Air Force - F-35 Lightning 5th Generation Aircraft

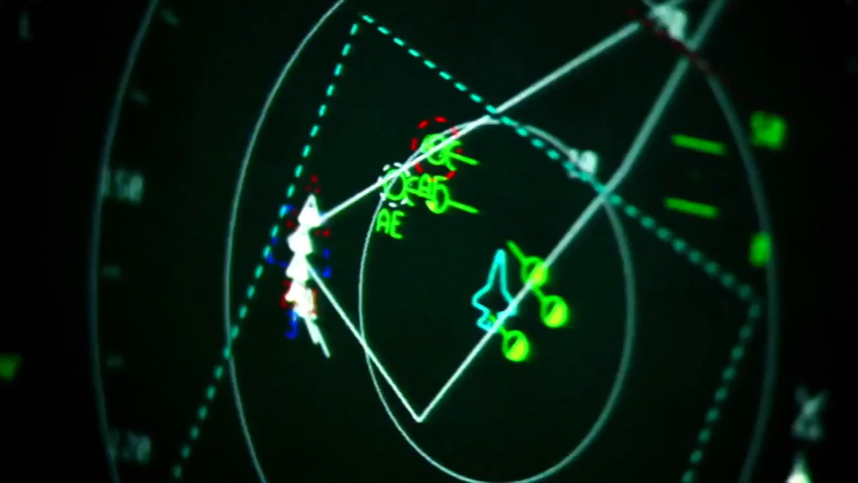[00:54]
advanced avionics, that includes data link,
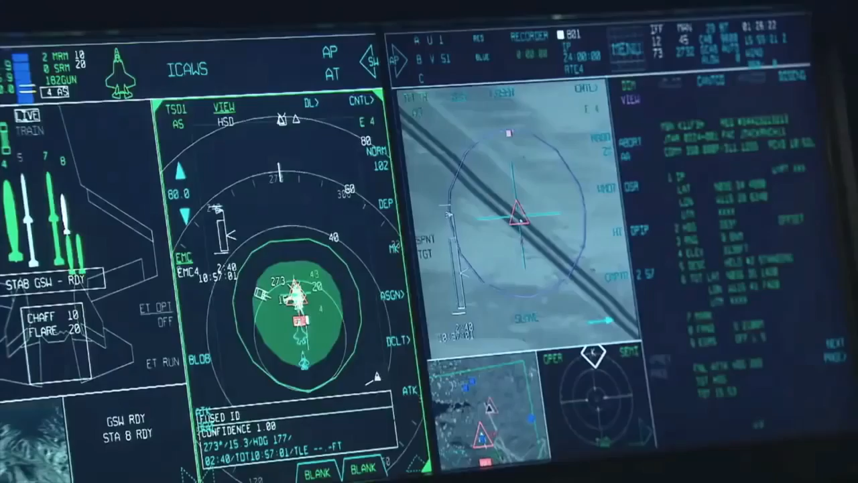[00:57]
voice communications,
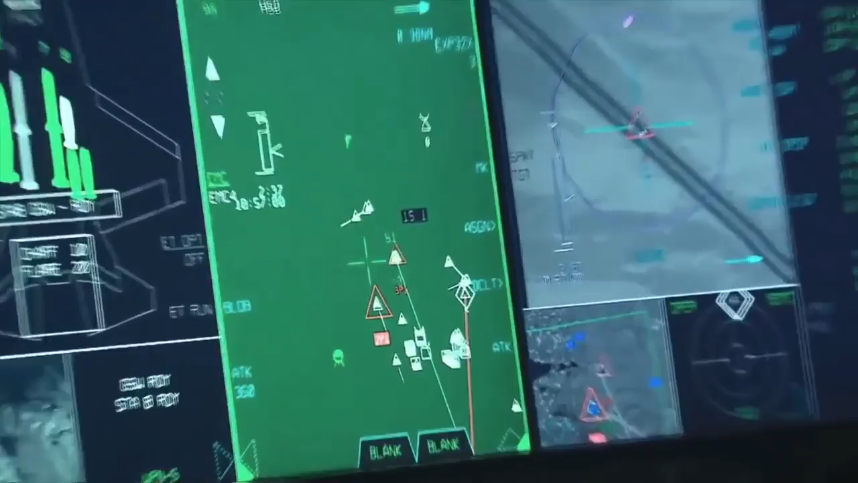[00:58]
messaging formats, and a multispectral integrated sensor suite.